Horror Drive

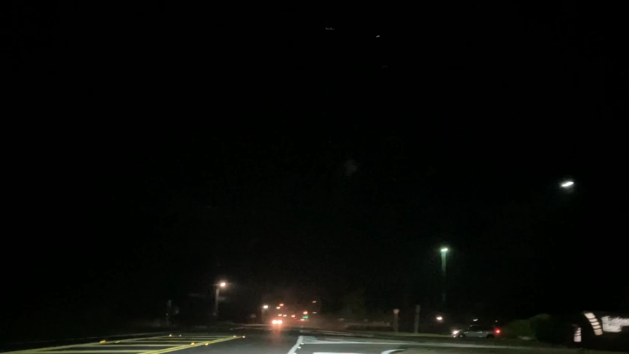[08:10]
Now we'll turn into Target. The Tradeport East Industrial Park.
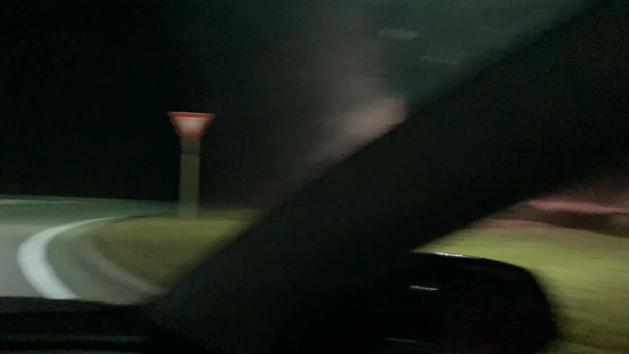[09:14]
This is the Target distribution center, and here is the sole fire hydrant
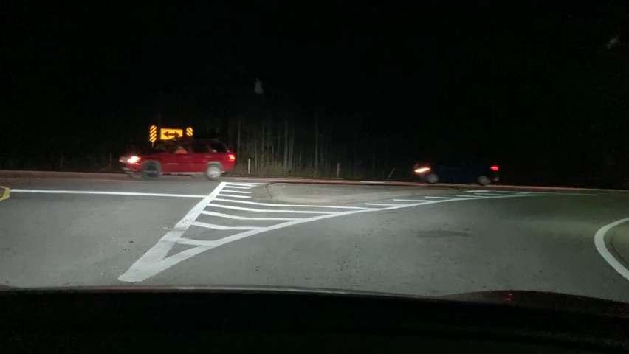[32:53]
Meanwhile, 1, 2, 3, did these people pay for this water? No. Did the Target Distribution Center pay for this water?